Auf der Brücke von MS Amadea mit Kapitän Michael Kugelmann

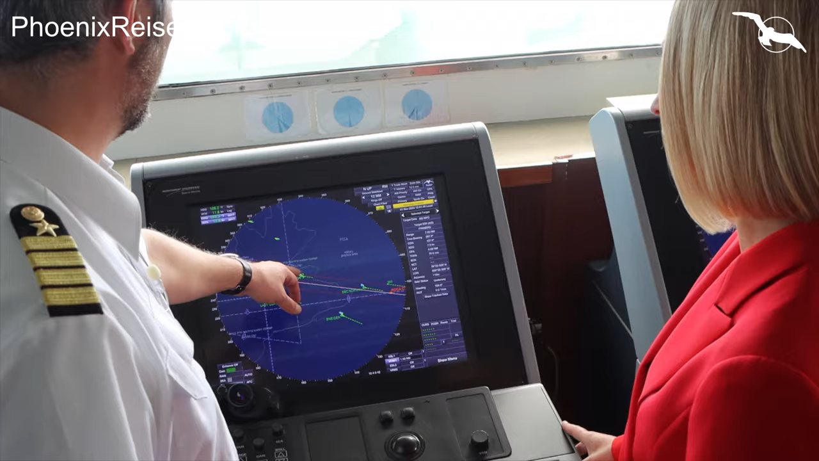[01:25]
welches dem Nautiker die tägliche Arbeit erleichtert. Wenn wir das Radarbild näher betrachten, sieht man den Schiffsverkehr um uns herum,
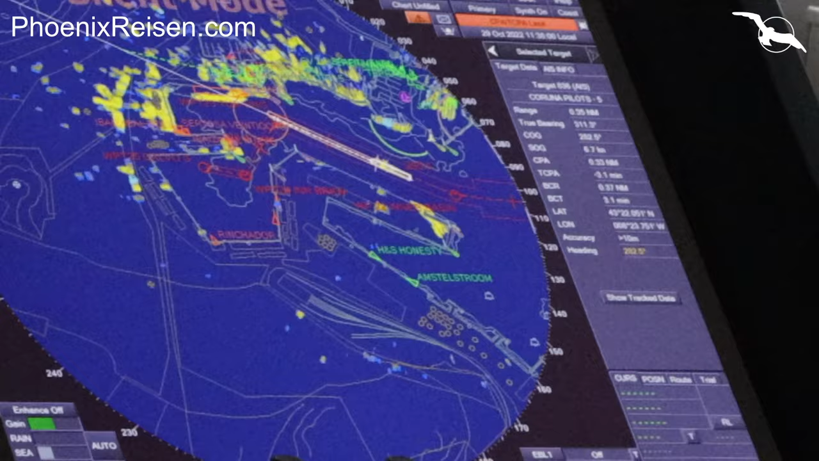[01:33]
den jeweiligen Namen des anderen Schiffes,
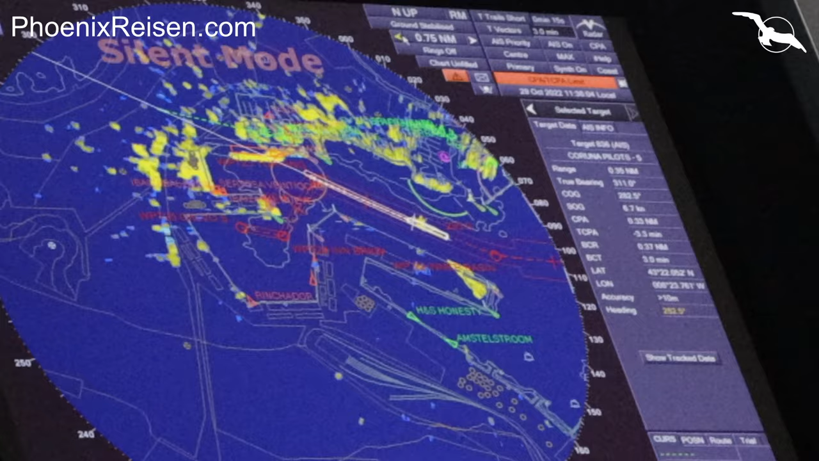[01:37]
den Kurs, die Geschwindigkeit und den Abstand zu uns.